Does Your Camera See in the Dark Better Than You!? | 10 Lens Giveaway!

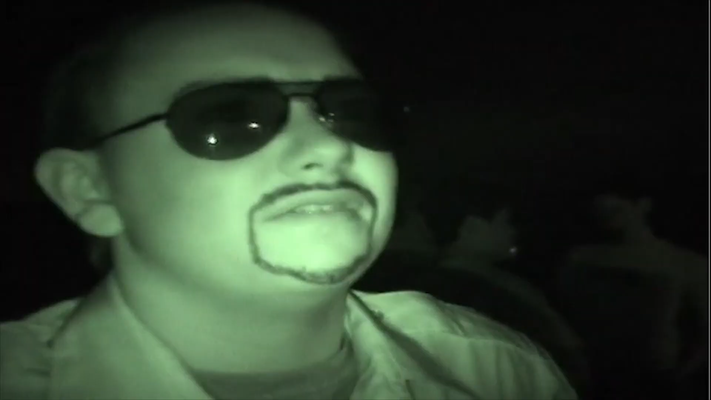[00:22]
And the only way to film anything at that point was to turn on night vision mode, and everything looked like a SEAL Team 6 mission, and everything looked super green and crazy.